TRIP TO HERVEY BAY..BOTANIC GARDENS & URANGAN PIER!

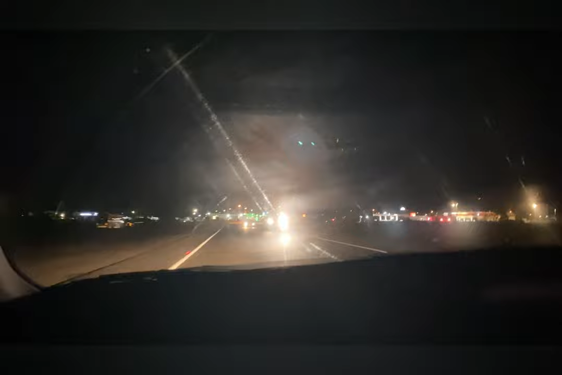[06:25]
Okay, ni perjalanan untuk pulang ke Bundaberg.
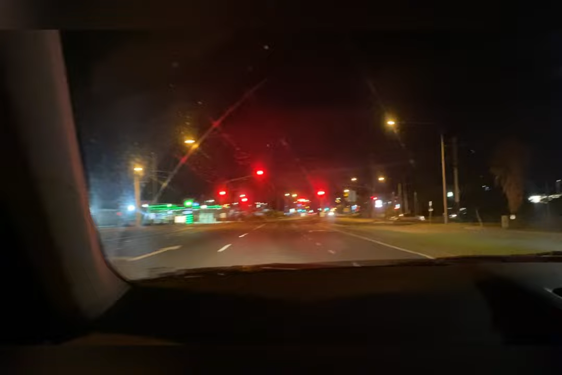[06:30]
Ni suasana malam. Saya masih lagi dekat Heavyweight bersama suami saya. Inilah kawasan suasana malam dekat di bumi kangaroo.
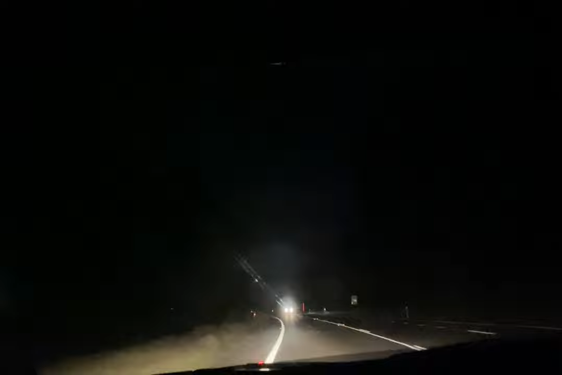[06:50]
Teruskan lagi perjalanan sampai ke destinasi.
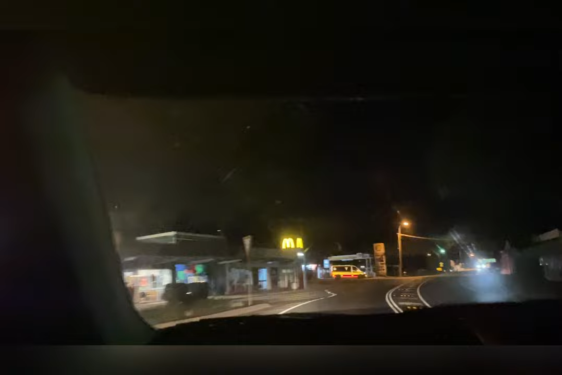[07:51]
bandar yang kecil sahaja, tak ada terlalu besar. Ni suasana malam dekat sini lah.